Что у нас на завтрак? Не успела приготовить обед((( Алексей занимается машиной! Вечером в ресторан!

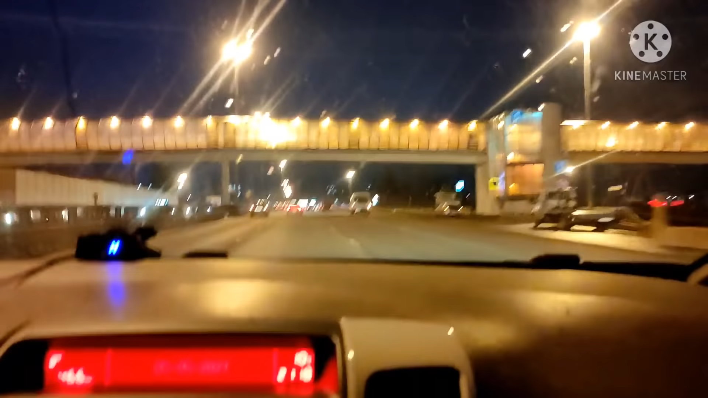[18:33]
А он вообще выскочил из прикуривателя. Из прикуривателя. У впереди идущей машины не видно на камере. Фары такие интересные. Уинк. Современные диодные лампы, там лампочки стоят, поэтому они сейчас вот делают такие фары большие. Раньше в фаре стояла одна лампочка, а сейчас стоит целый блок